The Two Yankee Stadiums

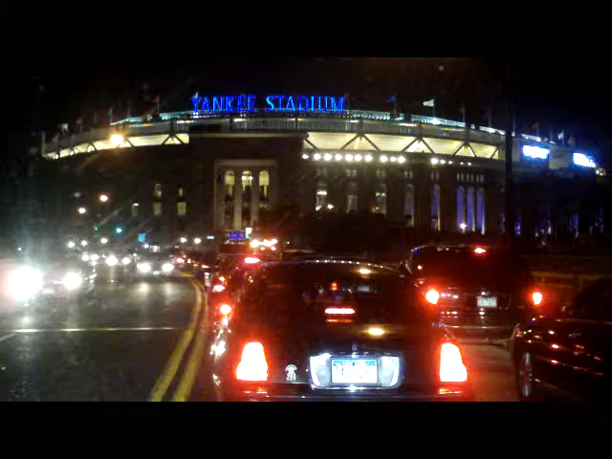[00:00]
Hey, it's John the Limo Guy, and it's June 17th, 2009. It's about 10 after 10 at night, and the Yankees game ended about 12 minutes ago.